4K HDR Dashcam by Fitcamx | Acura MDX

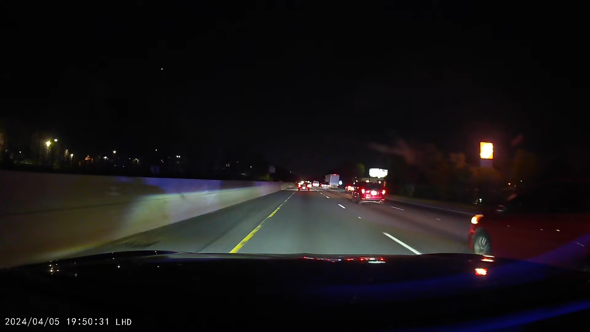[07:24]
see here some of the footage that we have captured here from driving on the road uh this next footage here
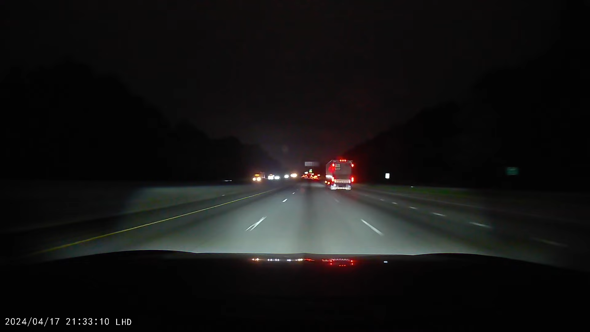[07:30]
not so fortunate uh but it's good to have the the the evidence if you need it so here on the left side you can see this guy was coming up real fast behind me he cut somebody off then this person i guess over corrected and ended up kind of swerving off of the road but the good thing is that if there was an accident you actually will have proof of the footage as to what occurred how it occurred now this is only a front-facing camera so in an instance where maybe you have a kid with a rear-facing